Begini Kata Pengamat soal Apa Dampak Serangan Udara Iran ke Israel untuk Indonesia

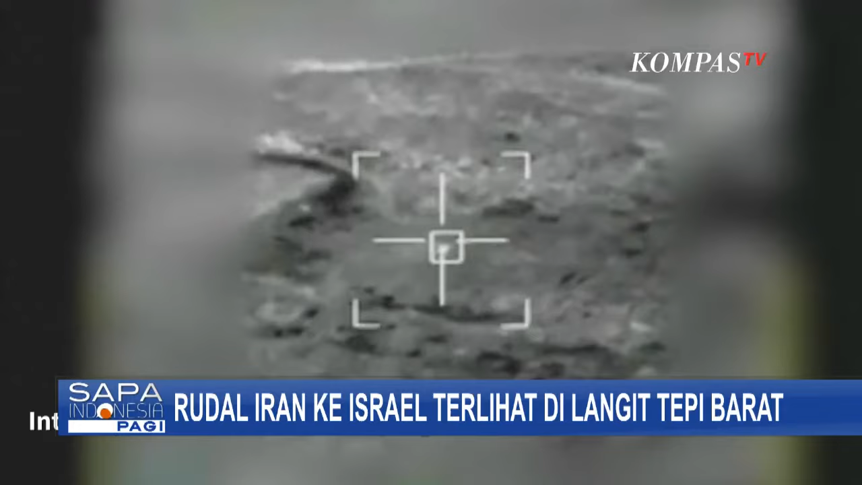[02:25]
Militer Israel merilis video yang menunjukkan pihaknya berhasil mencegat puluhan ancaman serangan udara yang diluncurkan dari Iran menuju Israel.
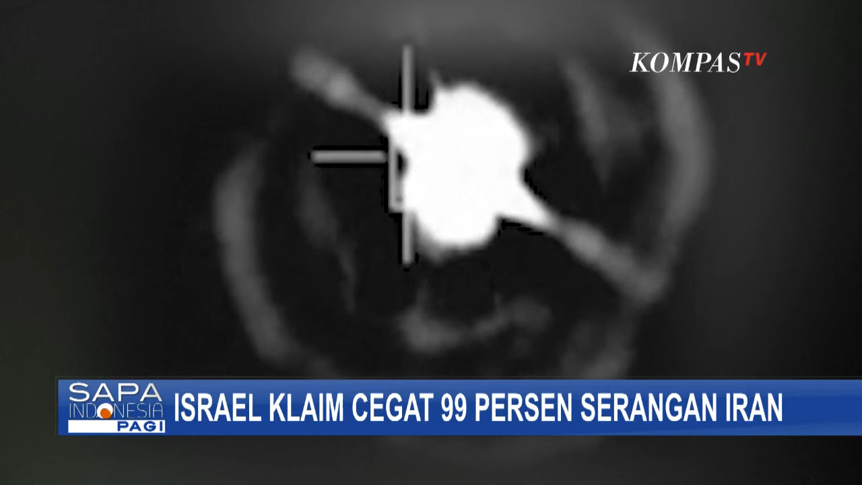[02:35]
Jurubicara militer Israel mengklaim berhasil mencegat 99 persen dari lebih 300 rudal dan drone yang diluncurkan Iran. Iran dilaporkan menembakkan 170 drone lebih dari 30 rudal jelajah dan 120 lebih rudal balistik. Sementara itu pemerintah Amerika Serikat lewat jurubicara Dewan Keamanan Nasional, John Kirby,